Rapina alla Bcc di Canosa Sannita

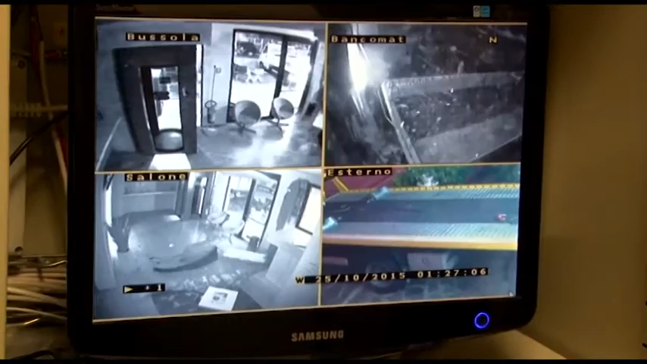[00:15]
Sono rimasti a mani vuote i rapinatori che attorno alle 2 della notte di domenica scorsa hanno assaltato la BCC Sangro Teatina di Canosa Sannita.